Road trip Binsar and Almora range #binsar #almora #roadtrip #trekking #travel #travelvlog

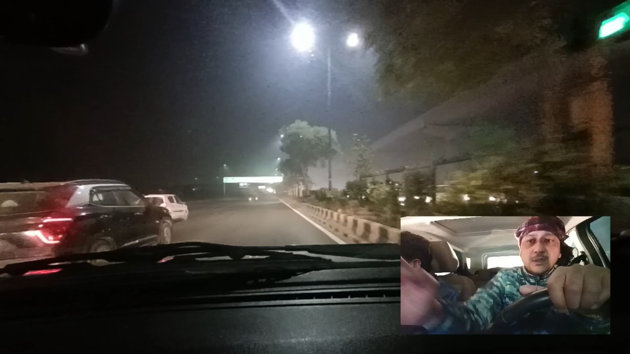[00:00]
गुड इवनिंग गाइस, वेरी गुड नाइट, गुड नाइट, गुड नाइट। अभी रात के बजे 9:30 और हम आपको ले जाएंगे नैनीताल, अल्मोड़ा और कहाँ हमें पता नहीं है, बट वी विल टेक यू थ्रू द ट्रिप।
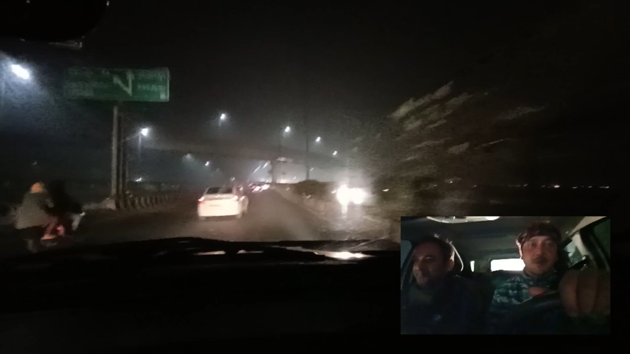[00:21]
हम कहाँ कहाँ जा रहे हैं हम आपको बताएंगे, और रात के 9:30 और सुबह एक्सपेक्टेड अराउंड 4 AM वी आर एक्सपेक्टेड अराउंड नैनीताल।
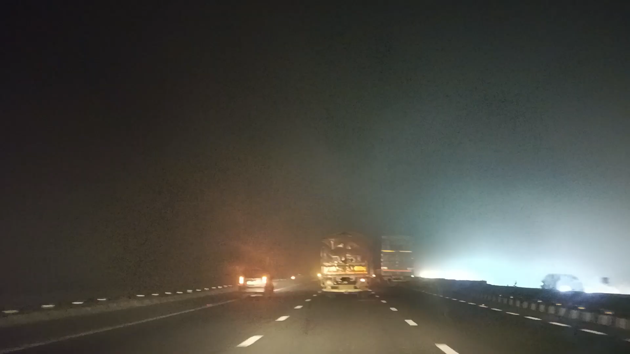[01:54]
और ये रात के 10:30-11 के आसपास आप देख रहे हैं, जैसे कि बहुत ही ज़बरदस्त फॉग, और हम फॉग को पार करते हुए निकल रहे हैं आगे, और आगे का अपडेट देंगे आपको जैसे जैसे हम। नहीं, इधर दिखा दें पहले थोड़ा, इधर मेरी तरफ। हाँ, ये देखिए ड्राइवर सीट चेंज हो चुकी है।